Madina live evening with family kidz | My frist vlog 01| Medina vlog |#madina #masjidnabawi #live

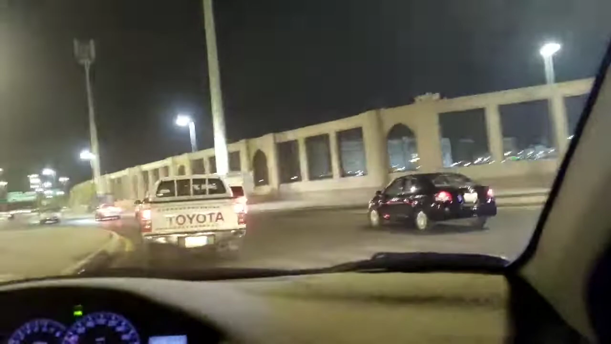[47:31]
মদিনা মনোয়ারা জিয়ারতের পর আমরা এখন জান্নাতুল বাকির সামনে দিয়ে রওনা হয়ে চলে যাচ্ছি বাসায়।
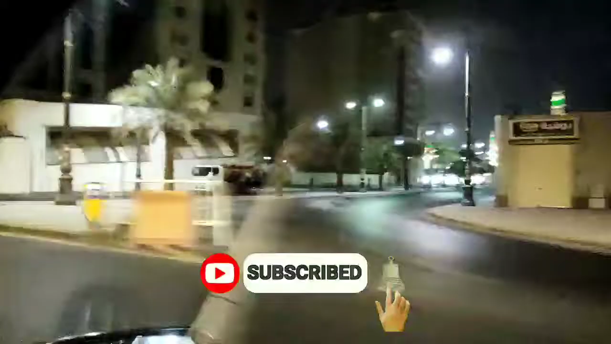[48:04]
এই যে আমার সামনে যে বিল্ডিংটা আছে, এই দেখেন আল বাইক আসছে, এটা হলো সৌদি আরবের আল বাইক।